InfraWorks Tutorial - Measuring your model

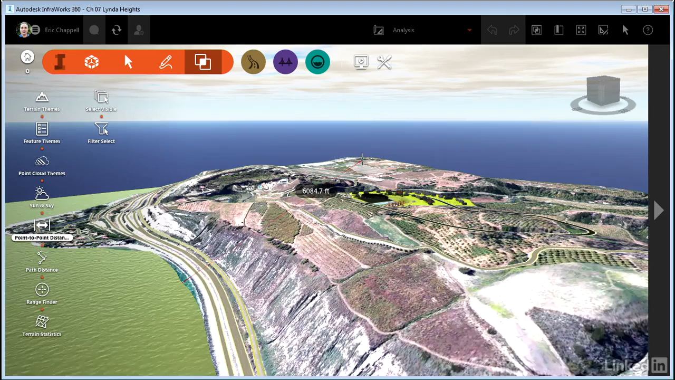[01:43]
This isn't a horizontal distance, which is what you might be used to if you're used to working in a CAD environment. This is a true slope distance.